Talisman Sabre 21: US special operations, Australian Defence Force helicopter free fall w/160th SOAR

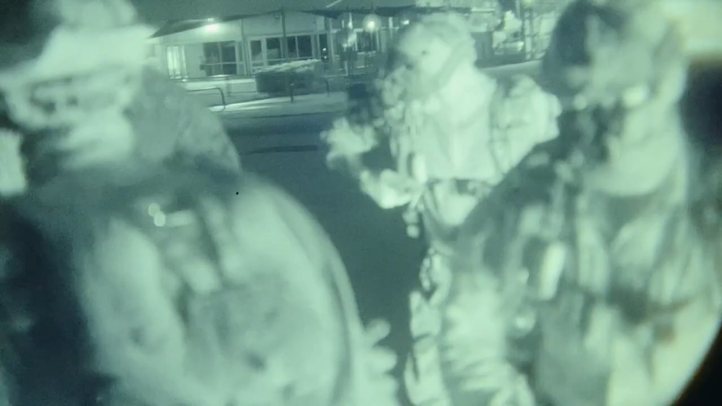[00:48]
With the night jumps you have to have your head on a swivel just
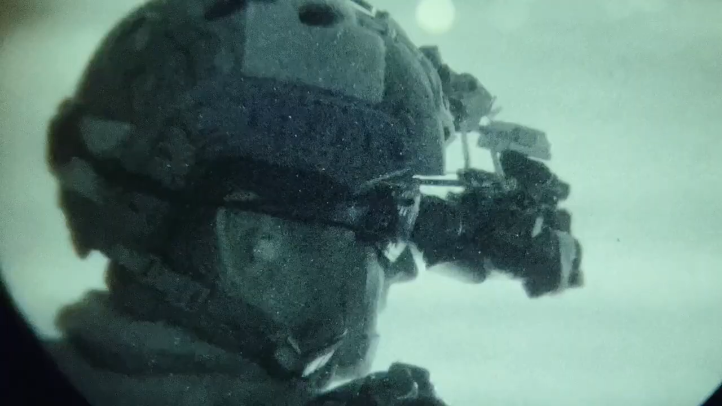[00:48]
because you're looking through tubes and you don't really have a whole lot of movement.